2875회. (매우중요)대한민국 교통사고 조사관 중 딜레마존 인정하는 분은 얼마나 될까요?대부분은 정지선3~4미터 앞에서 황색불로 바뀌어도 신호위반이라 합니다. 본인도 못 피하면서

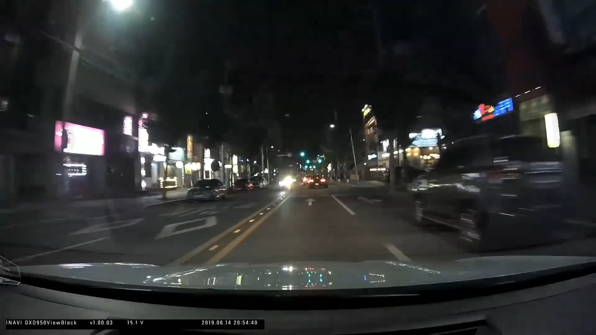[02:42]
1차로는 좌회전 차들이 있어서 직진한 차로는 2차로 비켜가야 됩니다. 2차로를 비켜가는데... 자전거부터 다닌다. 자전거가 빨간불에... 여기 횡단보도 빨간불 있잖아요. 빨간불에 자전거를 타고 자전거가... 이때.
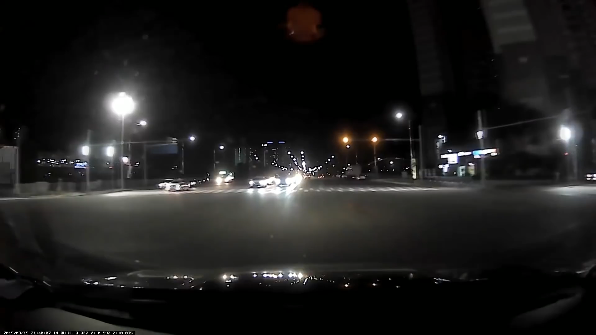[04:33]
이렇게 가는데... 하나, 둘, 셋, 넷, 다섯, 여섯, 일곱 번째에서 불법 인터넷 차량 확... 언제 바뀌었나요? 여기서 황색 신호로 언제 바뀌나요? 제한속도 70도로예요. 이때 바뀌었죠. 이때. 이때 얼마나 될까요? 이거 여기서 되기까지 한 3m?